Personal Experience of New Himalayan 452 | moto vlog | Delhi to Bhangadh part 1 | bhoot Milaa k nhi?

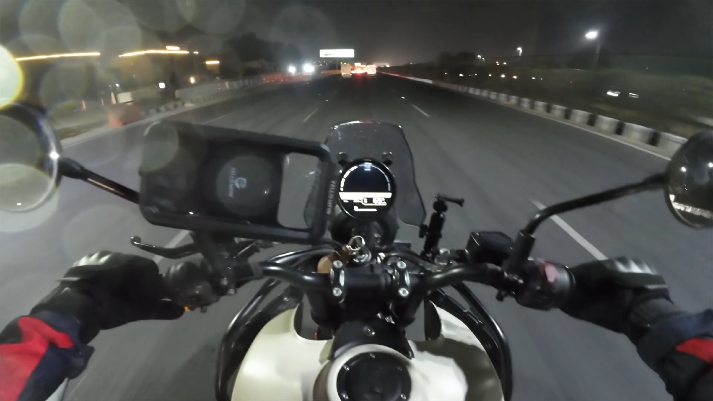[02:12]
और अब पड़ रही है मोटी मोटी बूंदे। तो भाई, असेंबली पॉइंट पे पहुंच चुके हैं, बारिश हो रही है एकदम स्टार्ट। यहाँ से पूरा बैग पैक करके सब आए और यहाँ तक कि रेनकोट भी लेकर आए हम, तो भाई यूं उठ के सीधा चले।